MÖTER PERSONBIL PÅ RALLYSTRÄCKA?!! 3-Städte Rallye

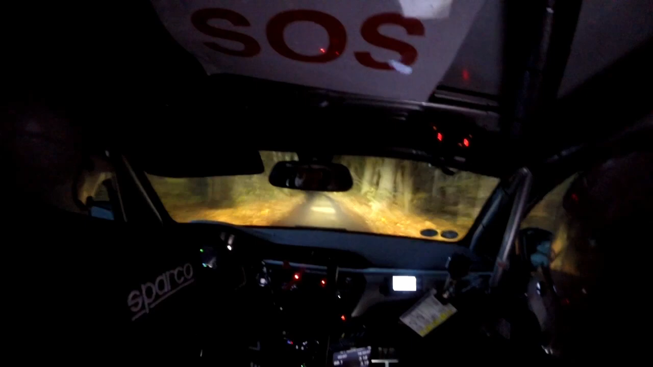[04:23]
vänster 3 plus, i höger 2 plus, 70. Synlig, vänster 1, i väggskäl, i väggskäl, vänster 6, 40, sen höger 4 minus, 70, håll höger runt bal, 2 plus, håll höger 40, det är röd flaggat, red flagg. Är det det?
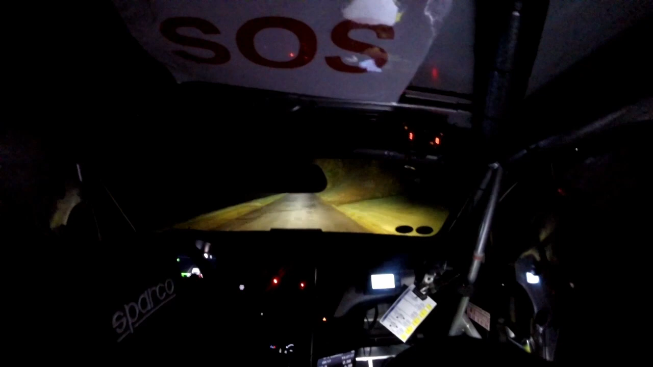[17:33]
Höger 5 plus. 70. Höger 6. 70. Höger 4.